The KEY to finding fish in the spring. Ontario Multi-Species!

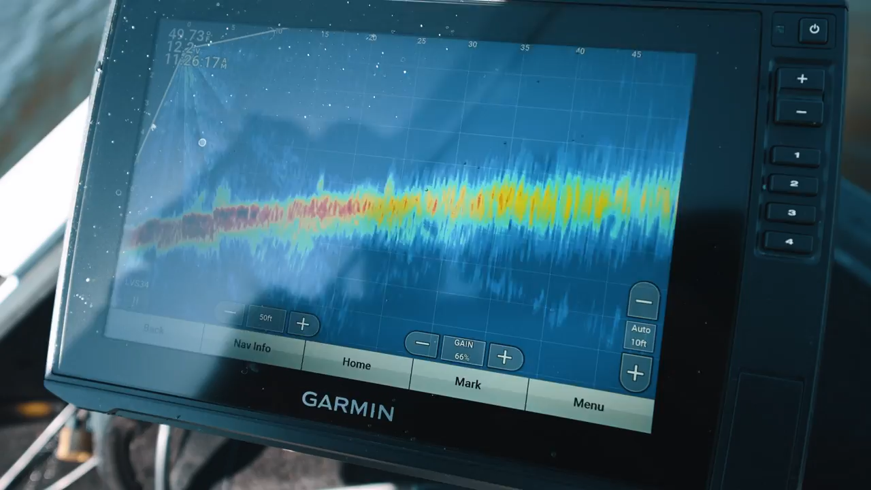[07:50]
there's another couple fish sliding on the bottom never fished this spot before i'm just letting that jig hit the bottom and then just slowly reel and let it bounce really let it bounce bottom